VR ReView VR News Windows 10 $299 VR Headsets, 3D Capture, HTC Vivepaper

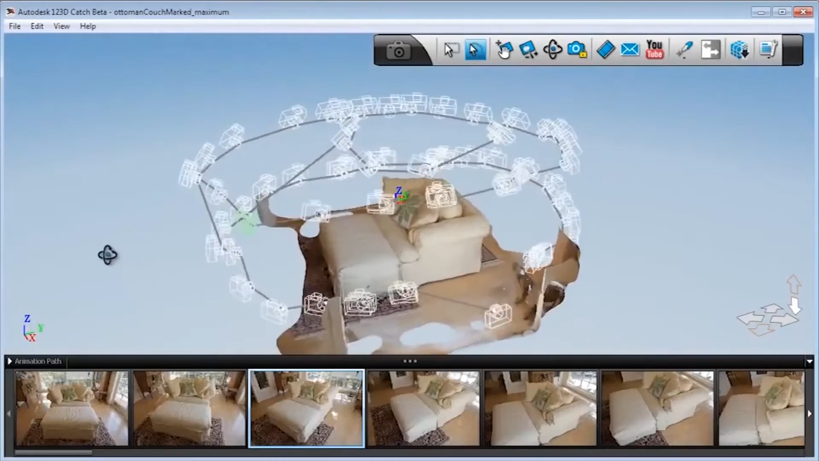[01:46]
slam short for simultaneous location and mapping this technology was originally developed
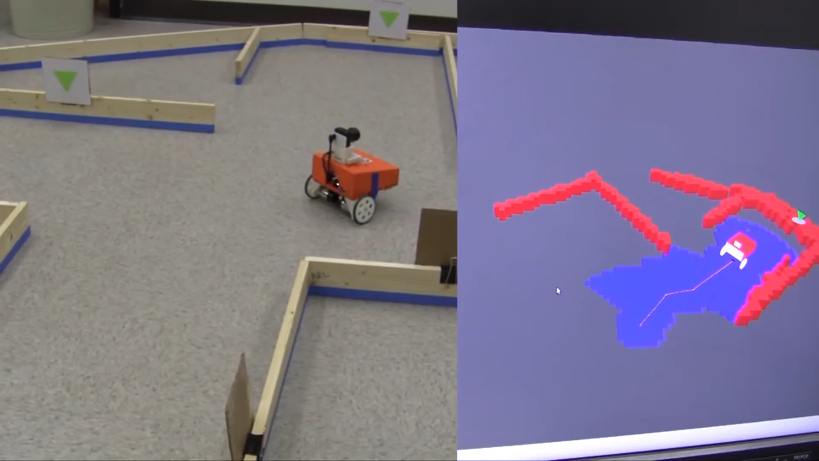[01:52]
for robotics to build up a map of a robot's environment as it moves around this technology working backwards from the information made to generate the map can also tell its location and orientation inside
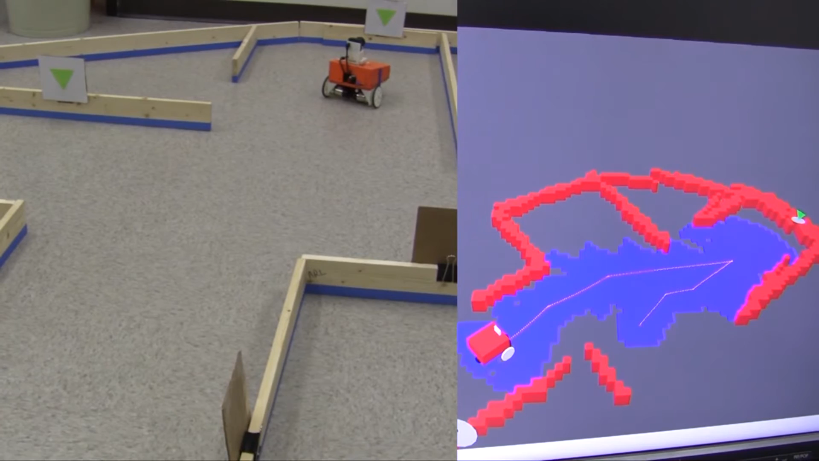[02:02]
the map the same technology is likely being used to the head tracking in a new line of VR headsets finally